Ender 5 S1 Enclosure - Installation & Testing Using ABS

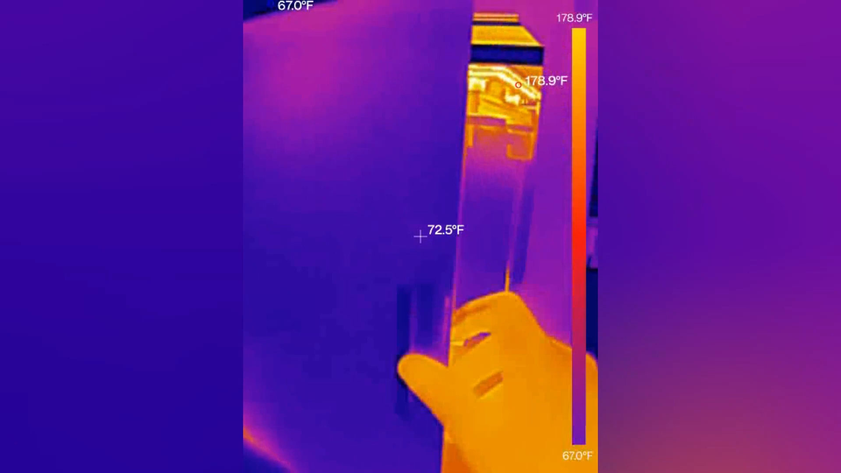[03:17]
On screen: spot 72.5°F, max 178.9°F, scale top 178.9°F, scale bottom 67.0°F
And if we take a look at everything using my thermal camera, you can see that there's actually heat inside the enclosure, with certain points in here being around 95 degrees.
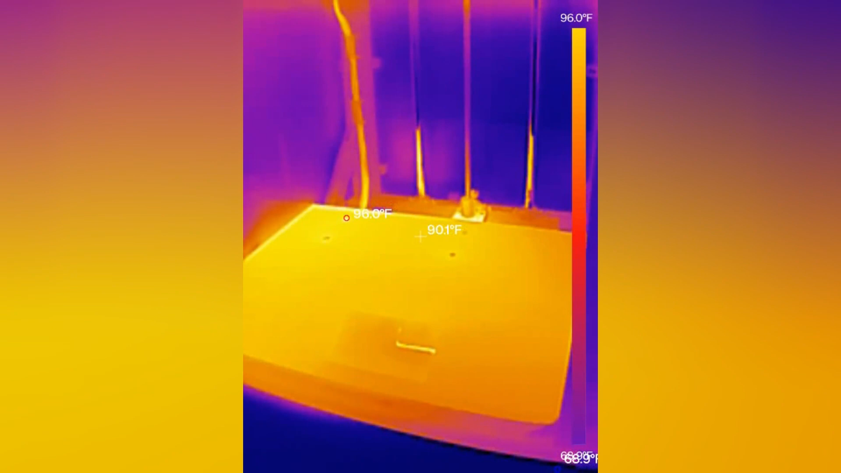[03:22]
On screen: scale top 96.0°F
And it looks like the air temp is anywhere from 75 to 80 degrees, which is a bit more than my 60 degree room temperature.
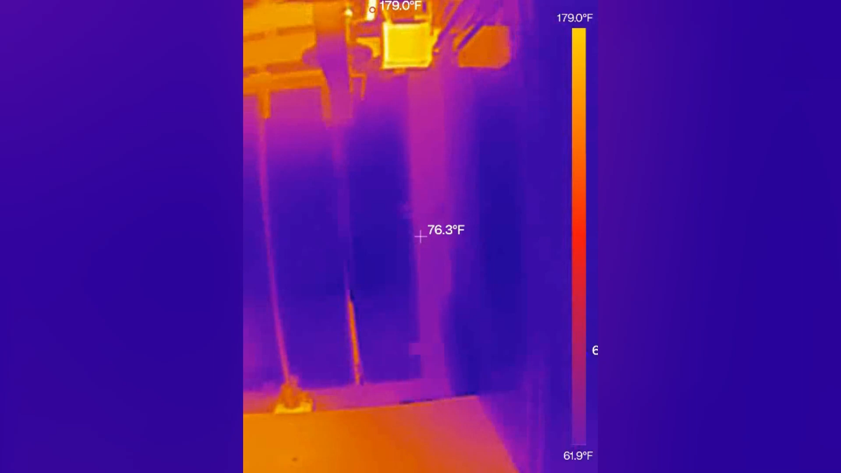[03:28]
On screen: spot 76.3°F, max 179.0°F, scale bottom 61.9°F
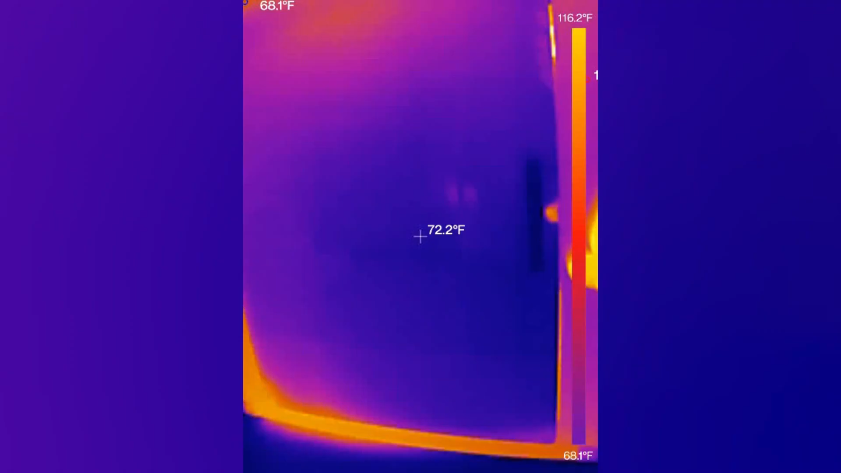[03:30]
On screen: spot 72.2°F, scale top 116.2°F, scale bottom 68.1°F
And you can even see the hotspots on the outside of the enclosure.
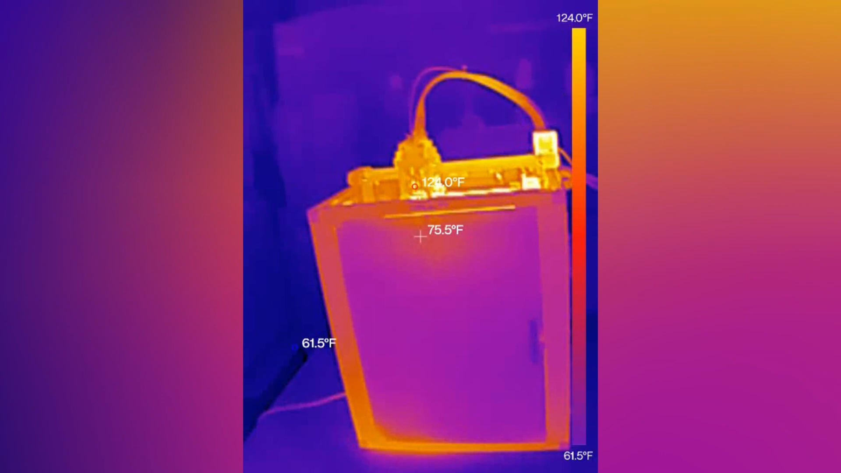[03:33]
On screen: spot 75.5°F, scale top 124.0°F, scale bottom 61.5°F
So surprisingly, it's actually holding heat. And in theory, the more the bed lowers, the more heat will be in the chamber and traveling up over the model, keeping it warm.